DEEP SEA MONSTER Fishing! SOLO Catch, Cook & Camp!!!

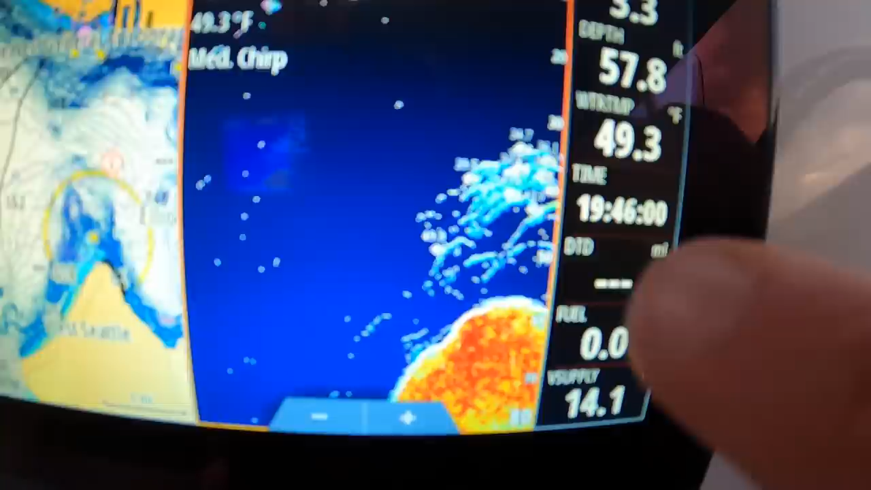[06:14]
On screen: water 49.3°F
All right, we're on them, guys. We're on them. So what we're, I think, gonna do, the wind's pushing us really hard.